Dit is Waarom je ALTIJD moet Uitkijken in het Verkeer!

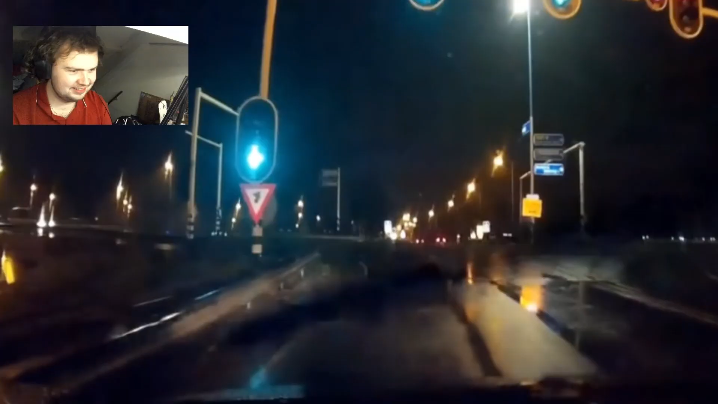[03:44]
Er zit een grote vibe in de auto met de muziekje op, toch? Nog niks aan de hand hier. Wow! Waar komt die vandaan? Inderdaad, waar komt die vandaan? Dat is gewoon net zo'n real-life glitch gewoon, weet je wel. Wanneer je gewoon rijdt, er is niks en denk je, bang, er is iets! Zoals je ook wel eens op video's ziet, toch? Gewoon van die real-life glitches die zijn vastgelegd. Ja, heftig, heftig.